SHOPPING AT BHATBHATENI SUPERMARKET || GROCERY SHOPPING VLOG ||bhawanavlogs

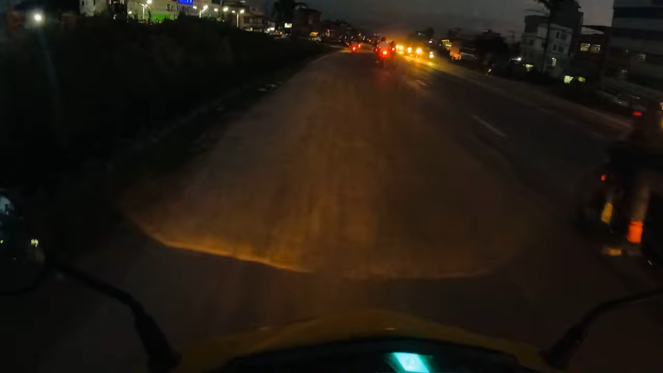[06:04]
चाहिँ हामीहरू घर जान लागेको अनि एकदमै अँध्यारो भइसक्यो है अनि अघि चाहिँ हामी त्यहाँ पानीपुरी खाइसकेर चाहिँ कटी रोल खान गयो कि अनि
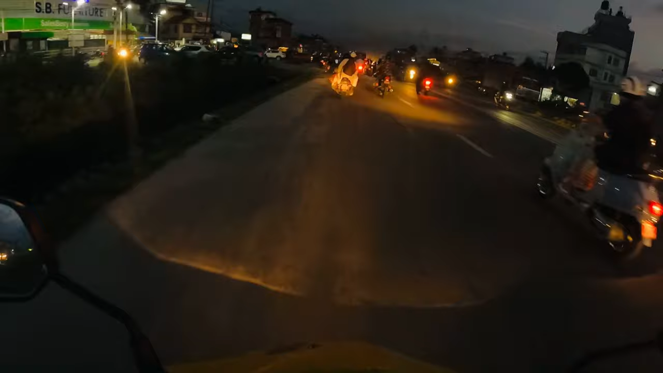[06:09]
भिडियो गर्न बिर्सेछ भने कटी रोल खाएको चाहिँ अनि त्यही भएर चाहिँ हामी एउटा सिधै घर